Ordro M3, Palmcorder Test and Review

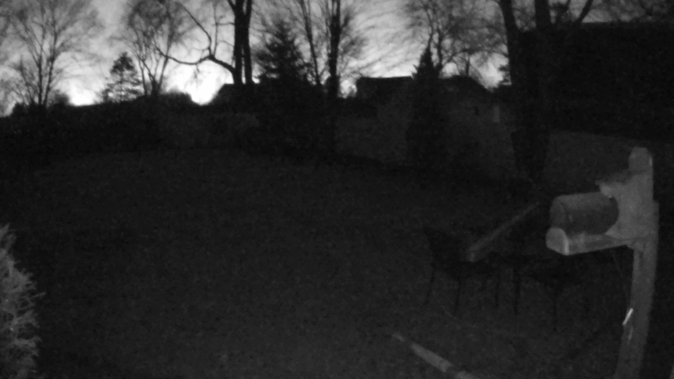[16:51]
If I turn the IR mode on, you can see, yeah, it does see pretty well. Well, that's probably about as well as I can see with the naked eye. Although maybe a tiny bit better in areas where the built-in light is shining on things.
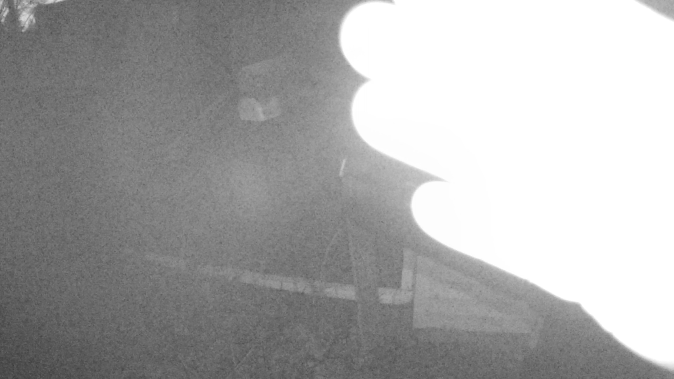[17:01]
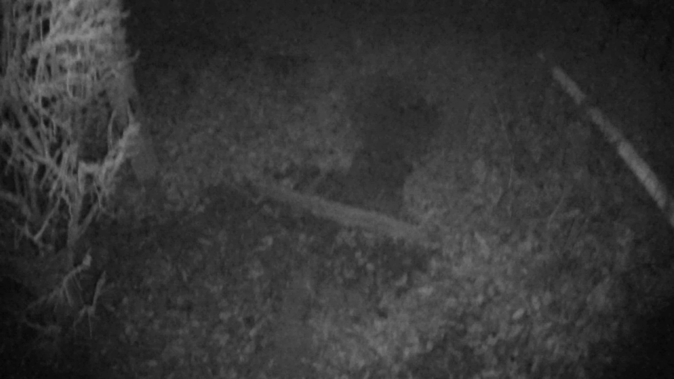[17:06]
So, I don't think the IR light is doing much out there as far as, like, the fence and the shed. This mode works okay.